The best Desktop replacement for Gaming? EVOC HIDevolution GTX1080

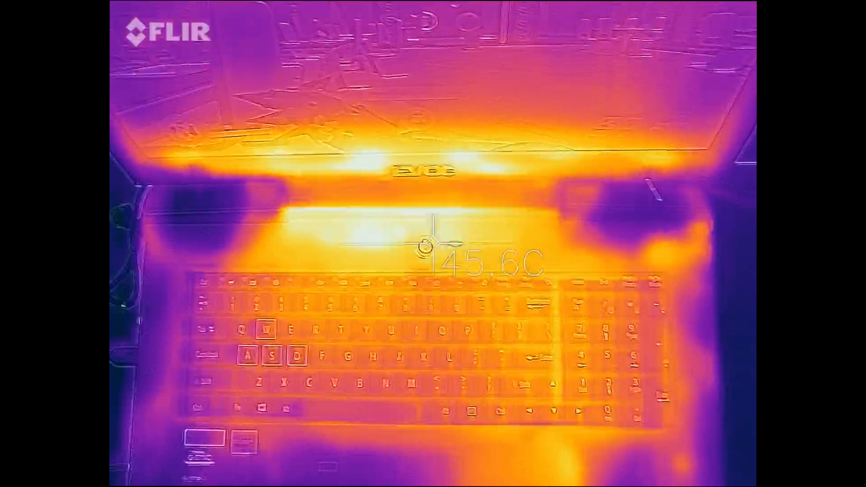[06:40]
Let's take a look at the external temperatures on this laptop. The top section is going to be the hottest at around 47 degrees Celsius. The WASD keys remain pretty cool, coming at around 37 degrees Celsius.